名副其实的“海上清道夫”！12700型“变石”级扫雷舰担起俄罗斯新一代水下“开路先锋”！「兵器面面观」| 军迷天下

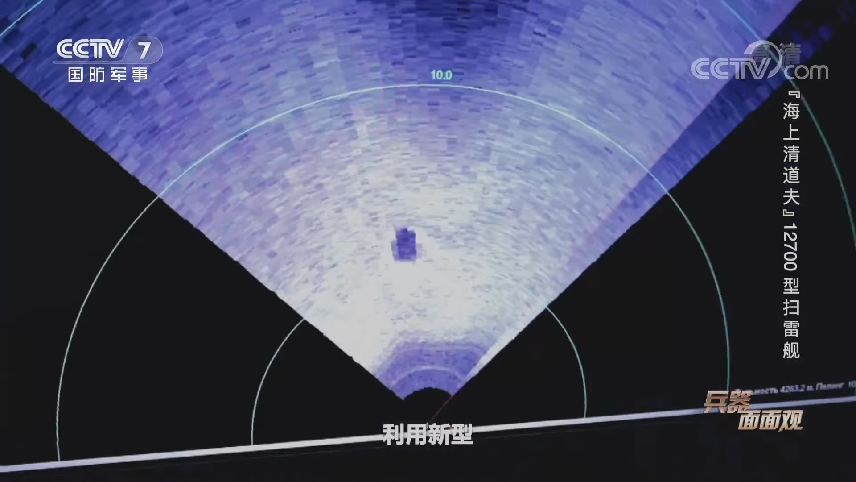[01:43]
利用新型智能扫雷机器人系统，伊万·安东诺夫号很快就发现了埋藏在海底的水雷，随后通过舰上的火力装置将水雷摧毁。